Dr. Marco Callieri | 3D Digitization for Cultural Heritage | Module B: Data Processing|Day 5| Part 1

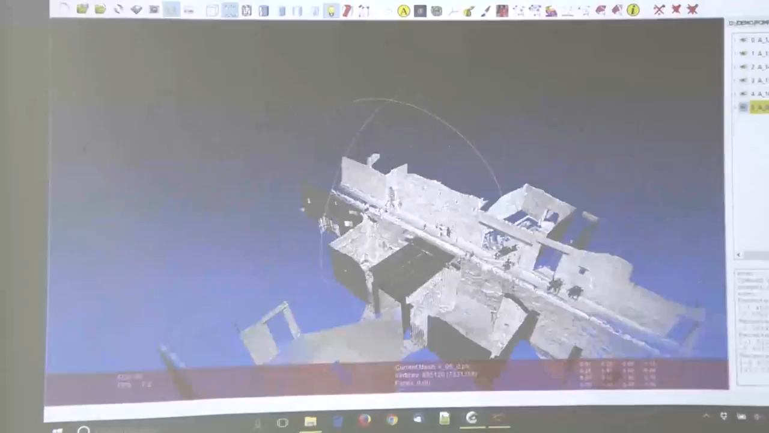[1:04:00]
we use the same stuff of alignment that I showed you the other day
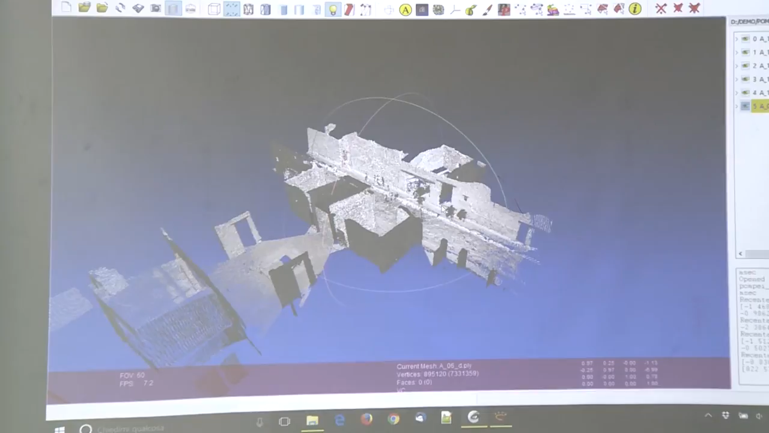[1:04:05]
and we work in chunks so we aligned
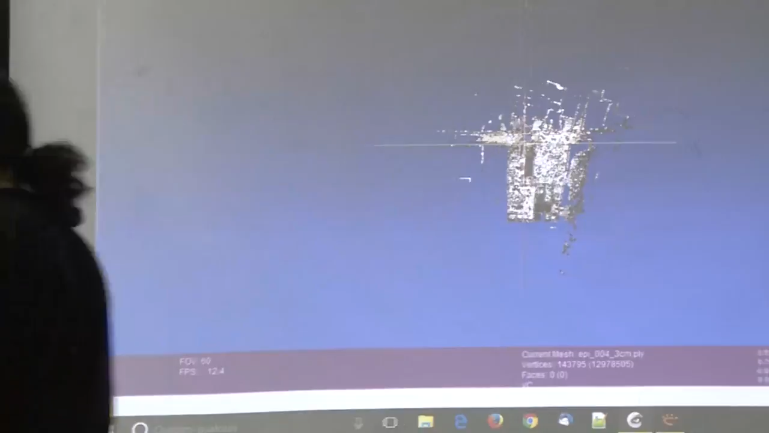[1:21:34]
so if we now go close
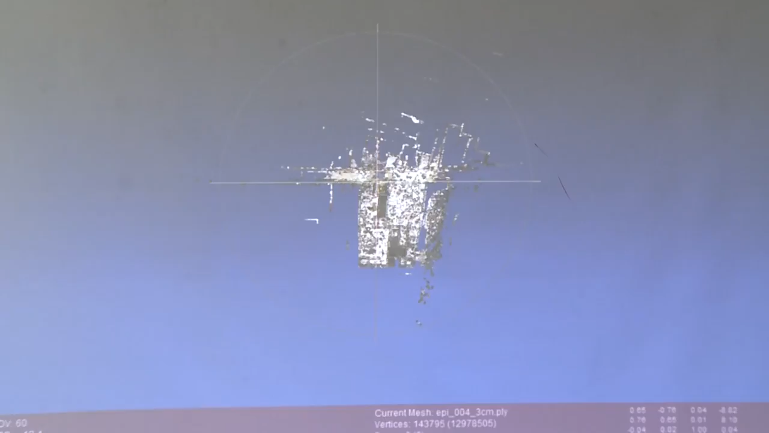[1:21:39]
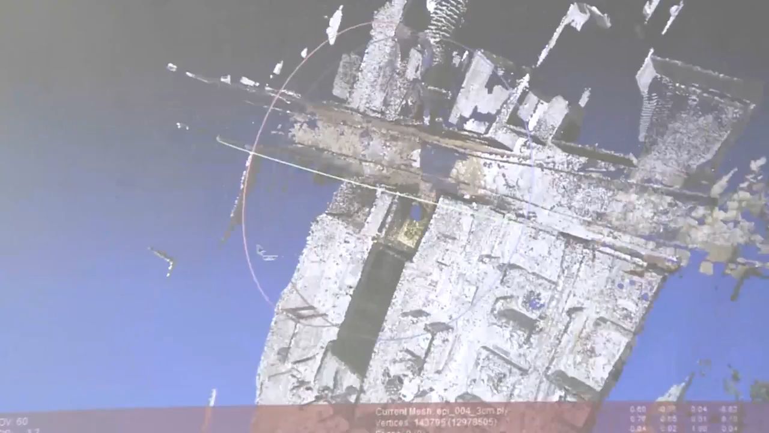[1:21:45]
you see also that some scan comes from the
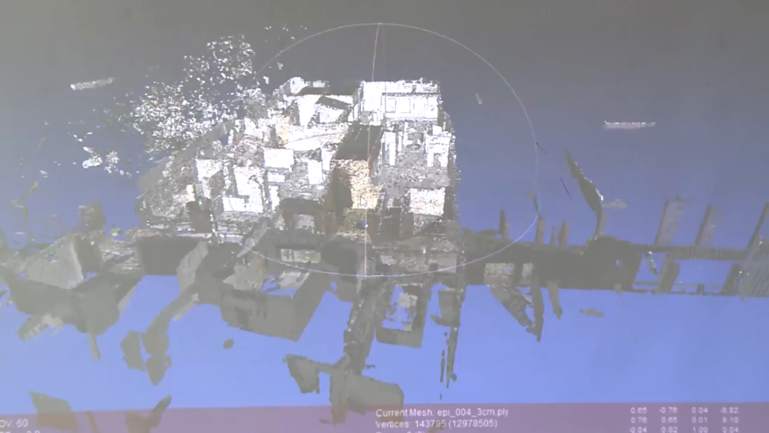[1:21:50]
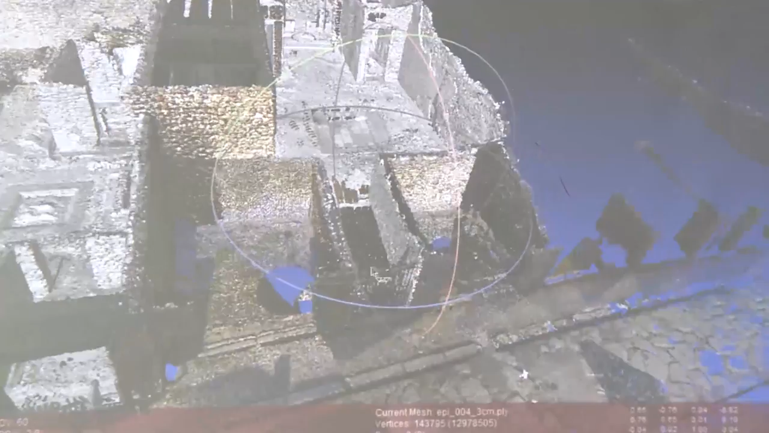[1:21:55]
from a scanner that also captures color like in this case
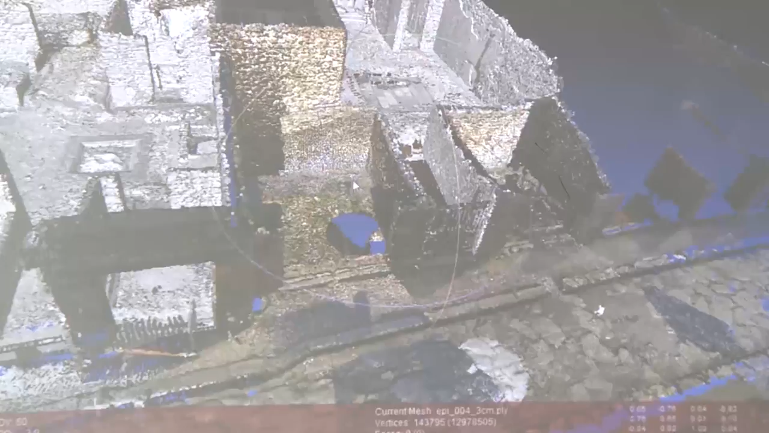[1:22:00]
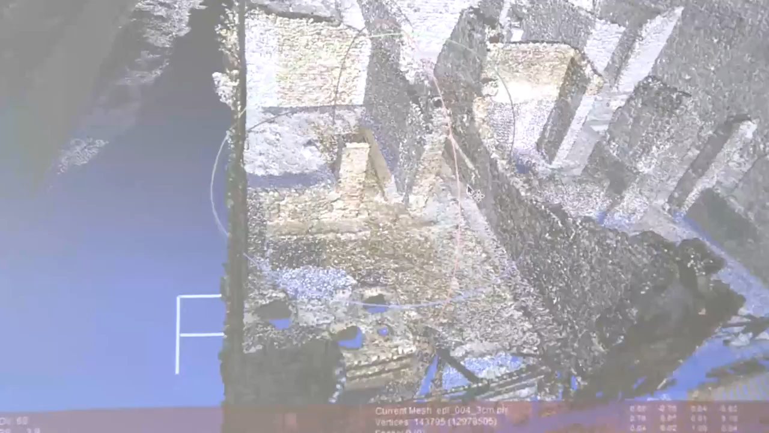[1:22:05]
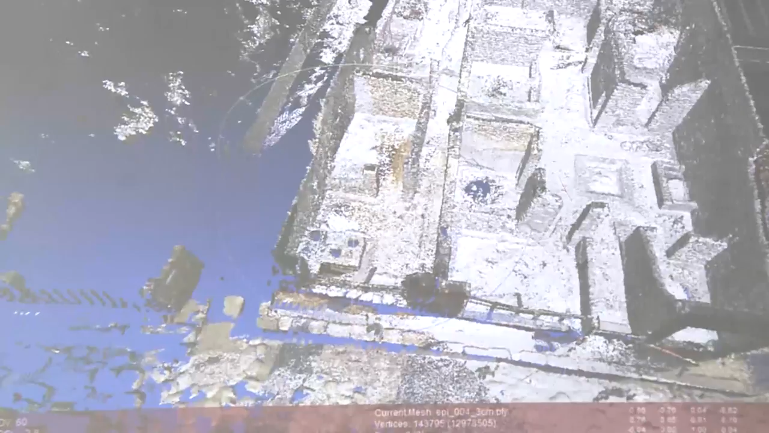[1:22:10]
so this was one of the partial alignment that we used